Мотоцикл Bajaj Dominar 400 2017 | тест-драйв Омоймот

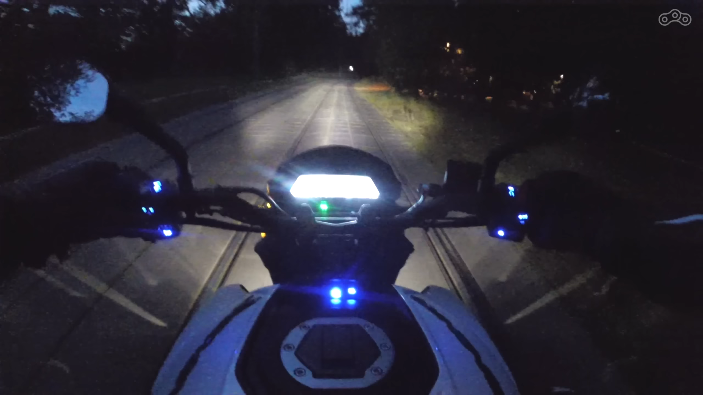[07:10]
новый мотоцикл который вот только-только появился на нашем рынке мы его сегодня весь уже облазили как видите уже темно поэтому далеко не поедем но попробуем газнуть и все-таки
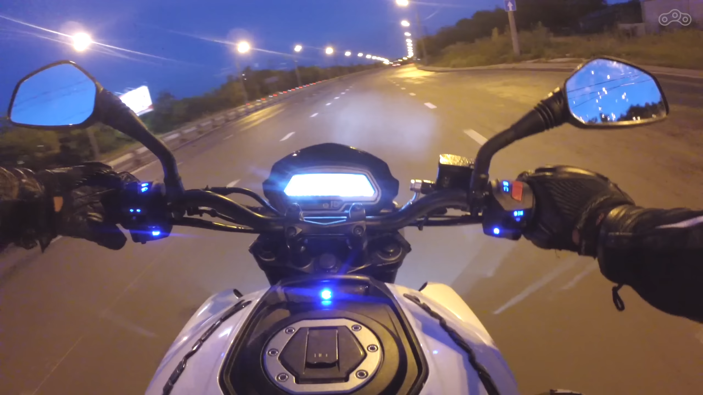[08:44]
замедление очень комфортно сейчас попробуем газнуть выкрутим мотор первой отсечка у нас очень рано на 9000 а тахометр при этом расчерчен до 13 но ничего страшного